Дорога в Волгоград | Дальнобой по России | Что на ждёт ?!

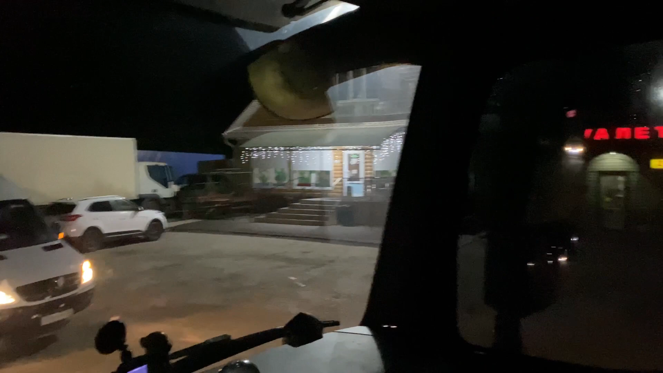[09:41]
Так, сейчас надо смыть эти капли с ломового.
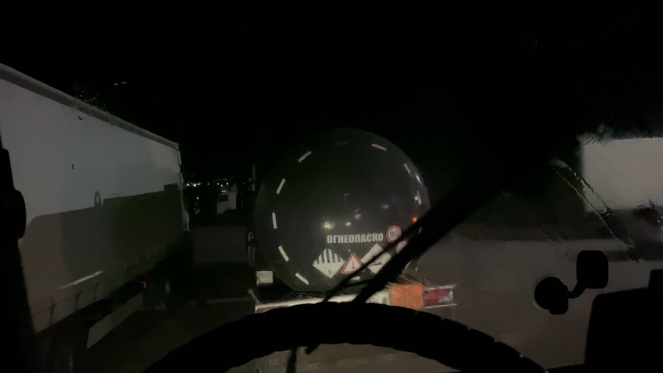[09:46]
Жалко одно, пыльная стоянка, а так вообще красота.
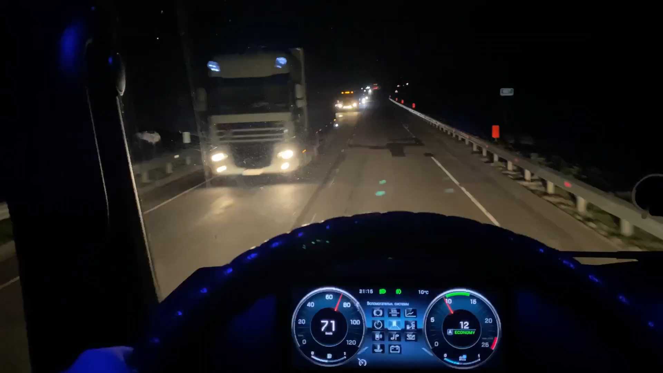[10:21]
Вот другое дело, друзья. Все видно.
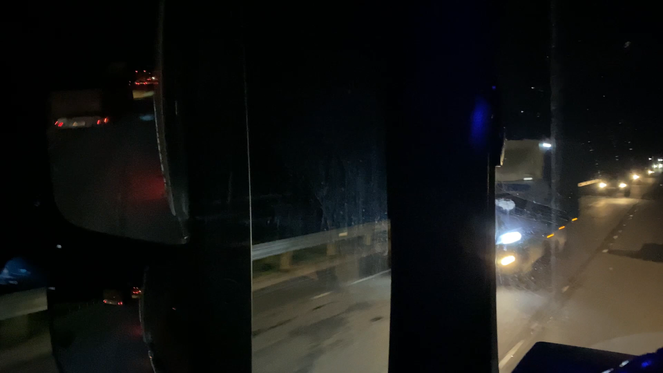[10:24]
Красотища. Пламенный привет Вадиму из Казахстана, от Басар. Давай, друг, сегодня наилучшего.
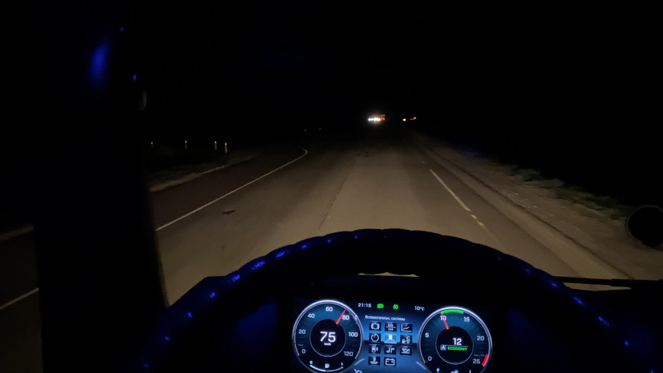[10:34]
Спасибо, что смотришь. А мы едем дальше. Впереди у нас 280 километров до места. Так что время 9 часов с копейками. Ну, будем в часик-два ночи на месте. Там где-то вот так, как дорожка дастся. Где Роснефть увидим, заправимся. Просто, друзья, 3 километра вот так.
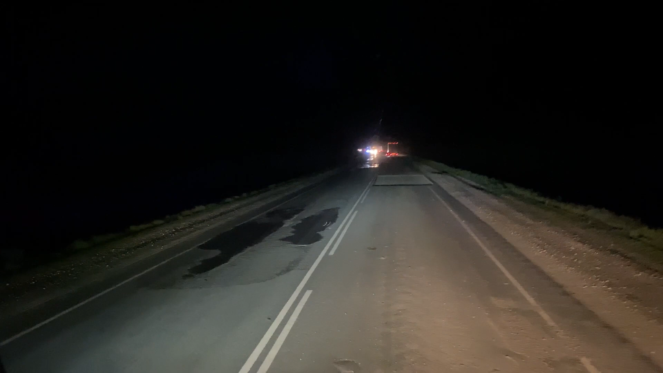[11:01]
Сначала как в яму бахнется. Бам-бам. Вот такие вот кратеры по нашей полосе. Не знаю, с чем это связано. Просто раз, закономерность. Обратите внимание, как раз. Каждые 30 метров же. Со стеклом тут уже шутки плохи.
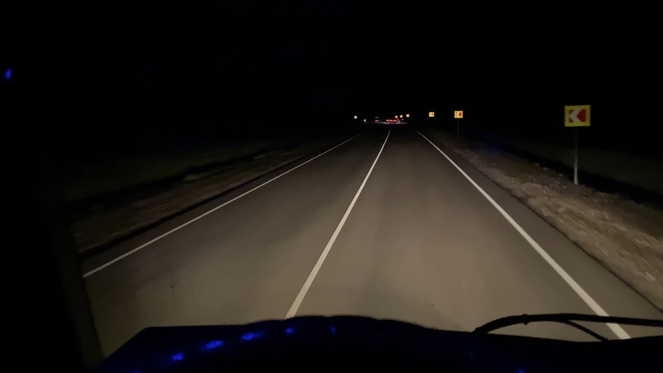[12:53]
Честно говоря, первый раз на так наткнулся. На такую еще дорогу. Заднее зеркало лучше будет видно, да, что происходит. А все закончилось, только я распалил. Я думал, всю дорогу так будет. Ладно, поехали. Интересно и непонятно, как тут привыкать надо к этому, что что-то мигает. Уже, можно сказать, в Волгограде заехали проходной пост. Что хочу сказать, стоял гаишник такой, зажег палочку, я думал, сейчас будет тормозить такой.
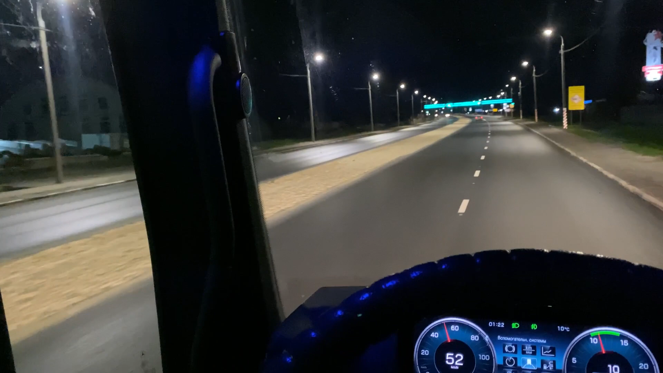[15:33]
В общем, еще тут у нас встреча должна быть очень интересная. Связи. Так, катим по городу. Держитесь левее, а затем поверните налево на историческую улицу. Вот дорога дальше на Астрахань, на Ростов-на-Дону. А мы на Волжский Саратов.
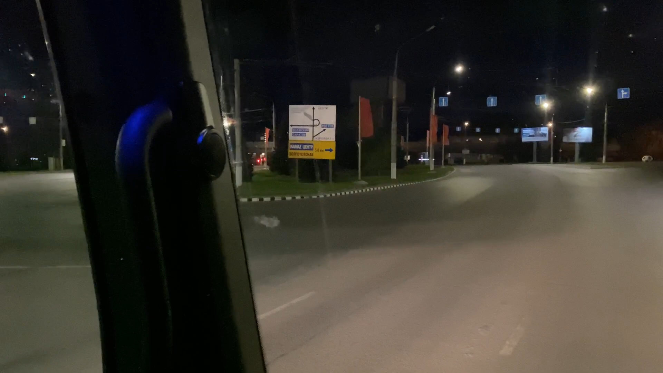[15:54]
На Саратов дорога. Так, ждем светофор, когда что у нас загорится. Зеленый. Слушайте, ну ночью зато спокойно. Вот так, представьте, завтра в 8 утра с вас заезжать, час пик. Не ахти, сейчас, в принципе, разберемся. Смотрите, прокуратура Волгоградской области. Сейчас ночью разберемся все, я думаю, там подготовим почву.
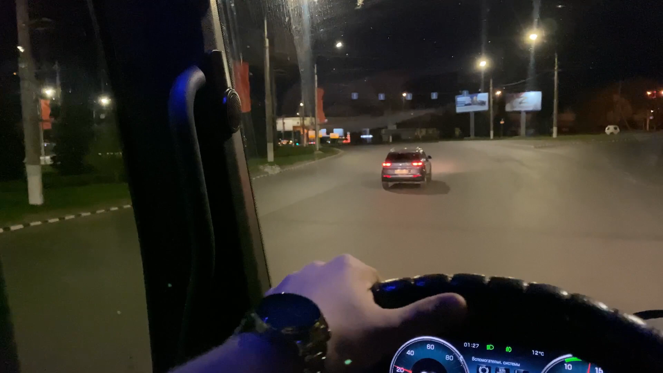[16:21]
И завтра проснемся и сразу выгрузимся.
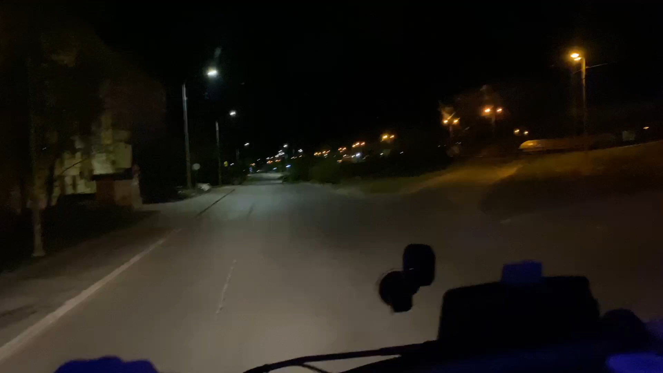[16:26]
Да уж, друзья, вот это... Прямо 5 километров. Поворотик, я бы утром офигел.
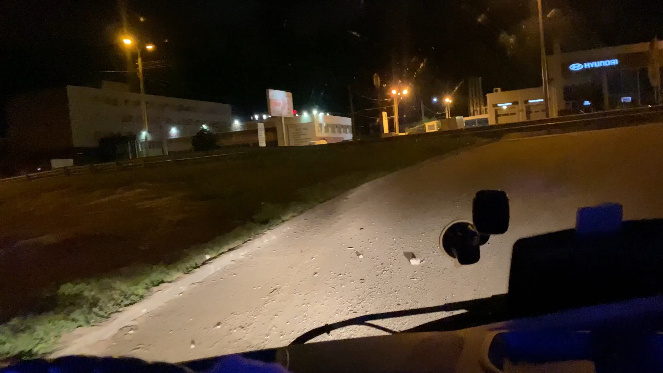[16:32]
Ну и зимой тут по-любому офигеешь. Нихера себе. Как тут на джамбе вообще не вариант. Просто офигеть, это еще четвертая ось наша.
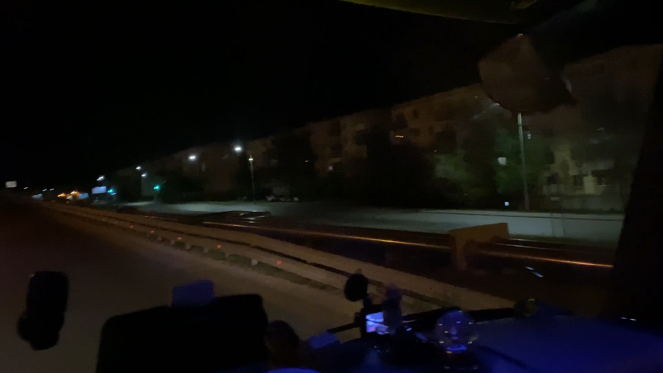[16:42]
Так, надо другую дорожку искать, подъезд. Не по самой широкой улице.
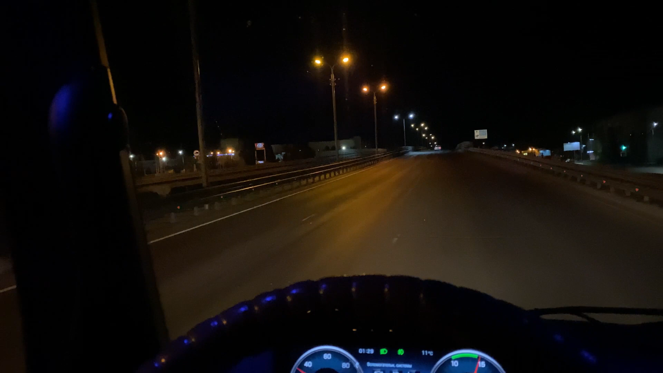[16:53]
Ничего себе, видели, да, какой тут заворотик скромный. Блин, я не знаю, как на легковых, даже там тоже, мне кажется, какой-нибудь БПАН останется. Но сопротивление мы четвертой оси почувствовали. Ёба! Гармошка началась. Как это, стиральная доска. Так, ну что, нам прямо-прямо на другое крыло города. Так, друзья, этот знак, вот теперь понимаю, сюда имеется в виду заезд?
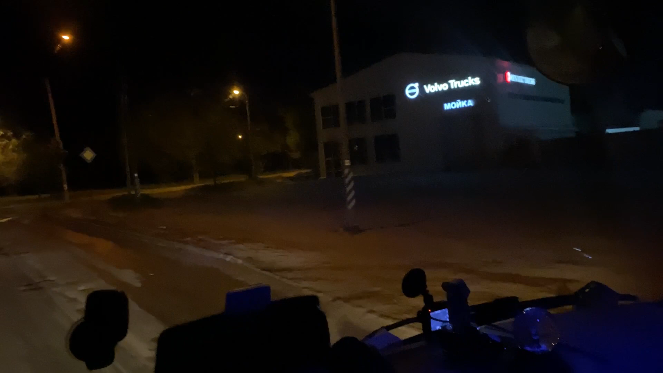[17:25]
Или вот поверните сюда? Направо. Скорее всего, туда. Смотрите, что с дорогой просто растаяло. А, не, вот смотрите, сюда и еще знак фотоаппарат вешают. Ну, мне кажется, это понты фотоаппарат. Я думал, сюда еще фотики такие не приехали с Москвы. Потому что в Москве...
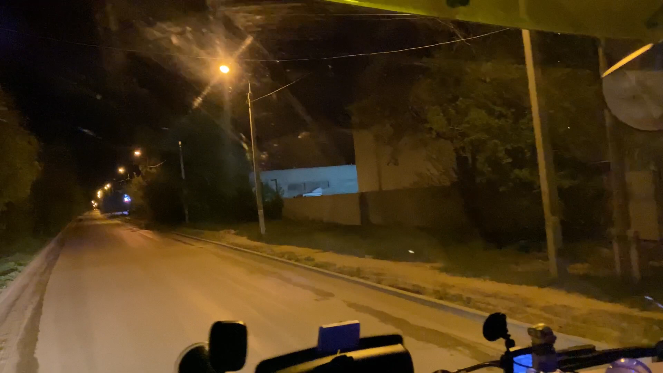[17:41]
Прямо 2 километра. В Москве не везде есть. Хотя, не знаю. Может быть, на каких-то улицах это не понты. Ну, а как нам делать? Снова на вот эту улицу выгружаться.
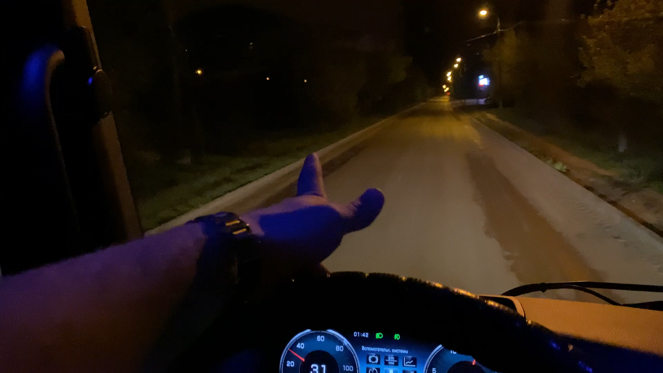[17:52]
Вот с левой руки сейчас будет у нас тут заезд на выгрузку. Так что 2 километра по этой дороженьке. Что это такое у нас? Продукты, низкие цены, полцены. Все, я не жалею, что до конца поехал, друзья. Я представляю, сейчас ехать ночью по свободной дороге или утром, зато в подтоке все гонят туда-сюда, час пик.